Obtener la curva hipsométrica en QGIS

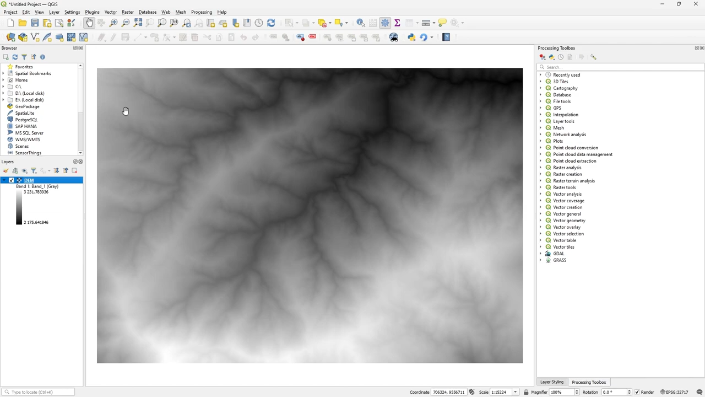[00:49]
Entonces vamos acá en plugins, Argeek Calculator, vamos a obtener la red hídrica con Stream Network. Selecciono el modelo de elevación digital.